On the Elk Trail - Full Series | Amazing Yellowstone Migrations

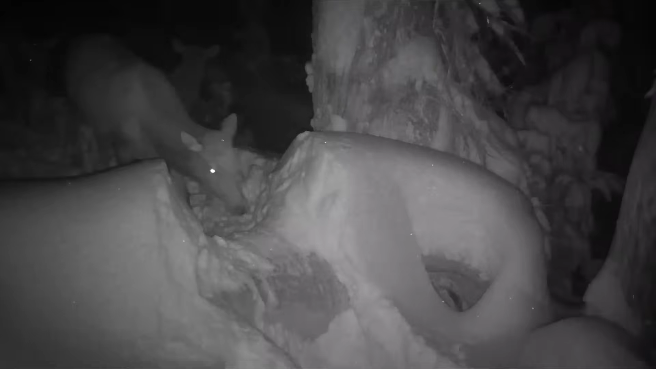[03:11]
And then there is a big bull keeping everyone in line.
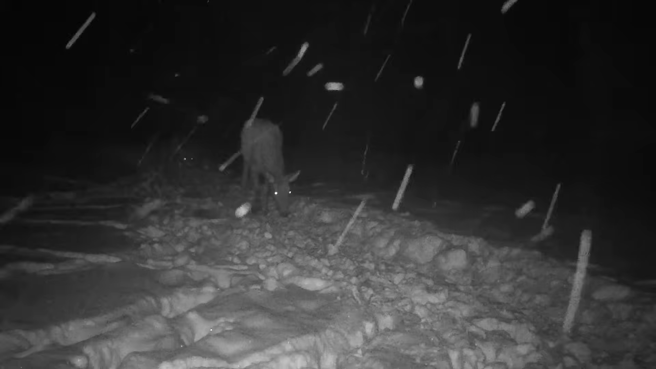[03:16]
At the end of the herd were always a few animals that didn't look quite as fit as the others.
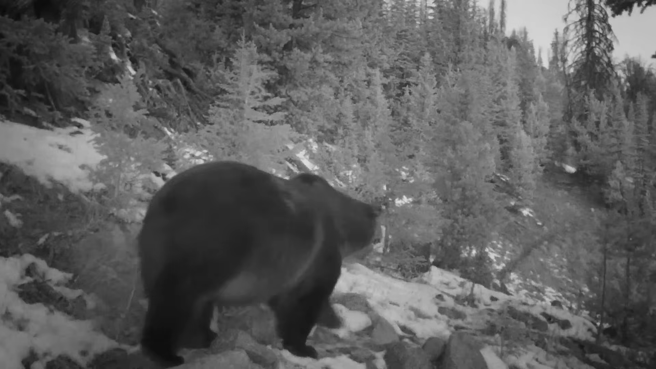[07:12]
One grizzly seemed to go past the camera every few days. Here's the bear going up the trail, and here's the bear coming back the other way.
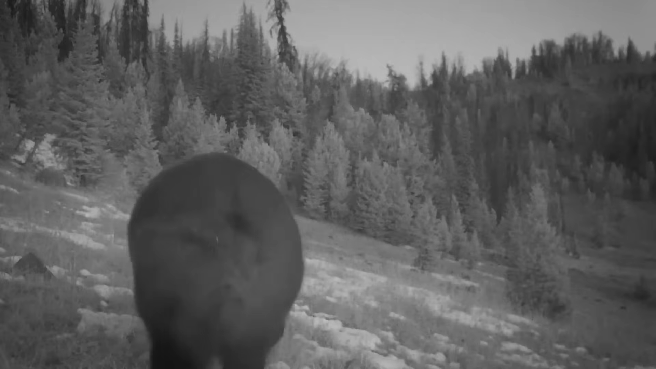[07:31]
You can just see the massive power of this bear. You can tell it's been eating well.
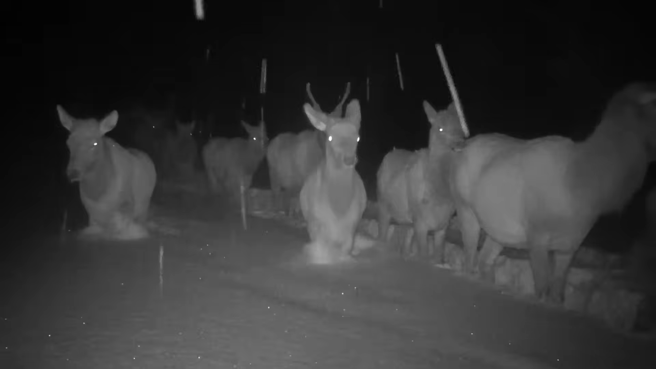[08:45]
So the elk know they must get to lower ground where there is less snow. The storm kicked off the major wave of migration.